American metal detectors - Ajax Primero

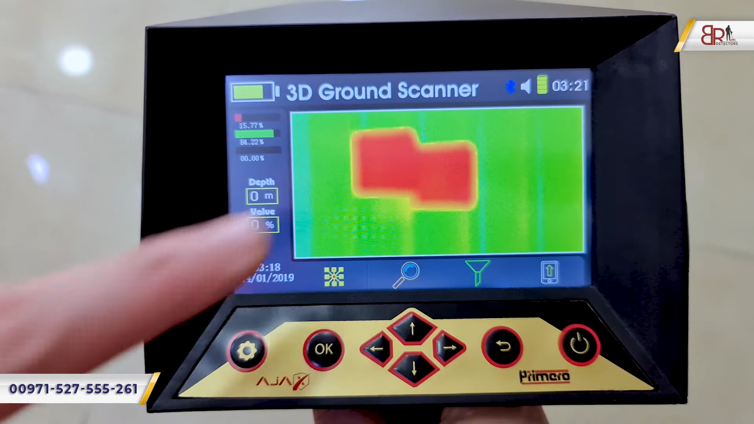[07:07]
and red okay the red means that we have metal target here and
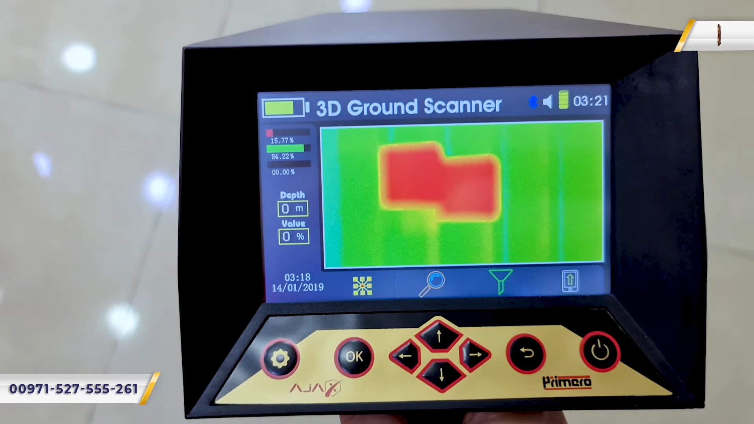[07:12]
the green means that we don't have anything here in the scanned area and we have also